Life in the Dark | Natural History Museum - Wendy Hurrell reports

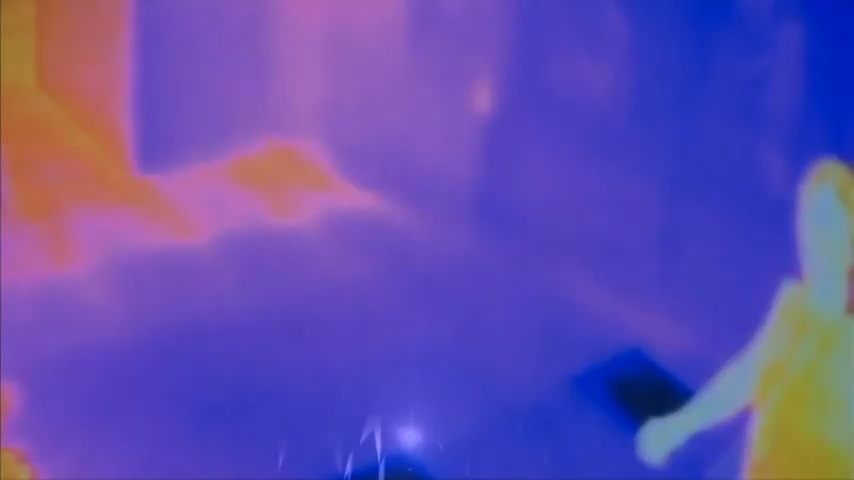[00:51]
And this is how the world looks to the snakes that hunt those bats.